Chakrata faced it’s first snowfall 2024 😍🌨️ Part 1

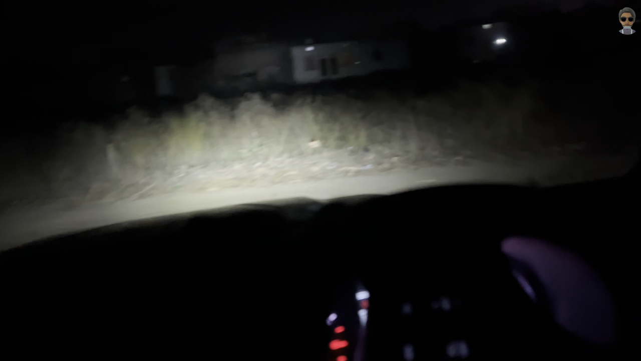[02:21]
तो गाइस हम निकल चुके हैं अपने गैरेज से और अभी टाइम हो रहा है, मैं आपको दिखाता हूँ, रात के 11 बज रहे हैं।
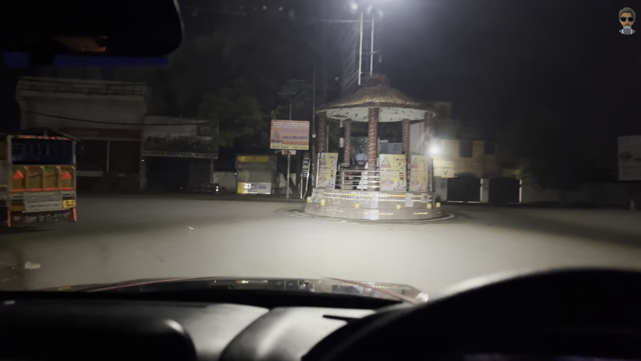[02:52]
गाइज हम लोग बिजनौर से निकल गए हैं, अभी टाइम हो रहा है 11:53, यू कैन सी हेयर।
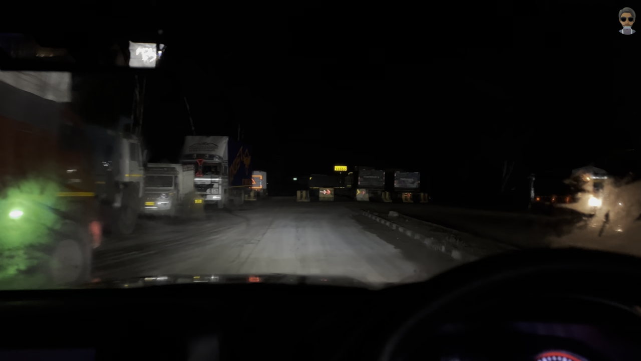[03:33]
तो गाइस हम आ चुके हैं चिड़ियापुर और अभी यहाँ चाय पियेंगे चिड़ियापुर में,
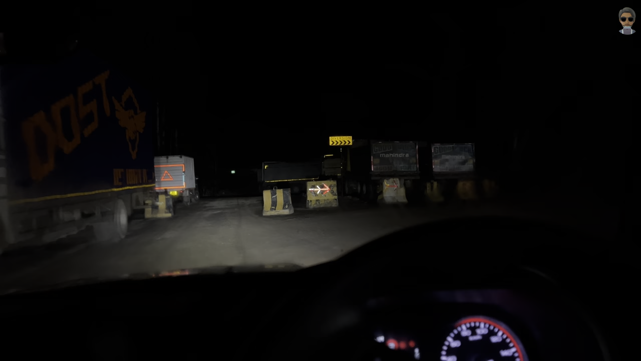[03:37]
टाइम मैं आपको अभी बताता हूँ, 1:19 हो रहे हैं सुबह के, हम चाय पीने के लिए रुके अभी।
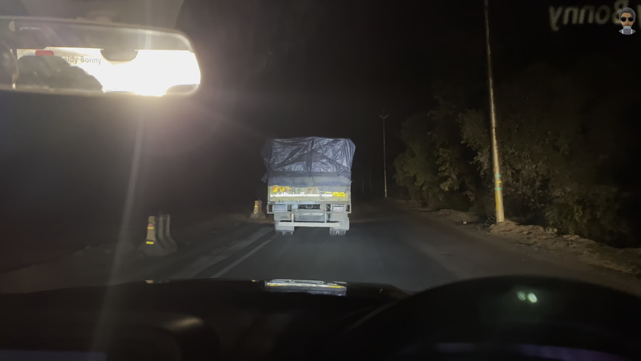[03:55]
तो गाइस हम चाय पी के निकल गए हैं अभी हरिद्वार के लिए, और हरिद्वार यहाँ से 15-20 या 25 किलोमीटर होगा, पता नहीं कितना है।
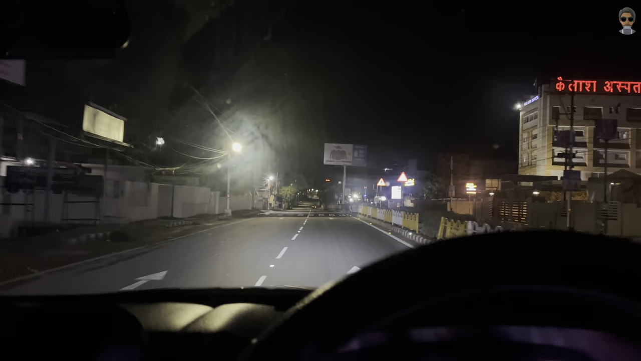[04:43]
तो गाइस हम लोग देहरादून पहुंच चुके हैं, टाइम अभी हो रहा है 3:19,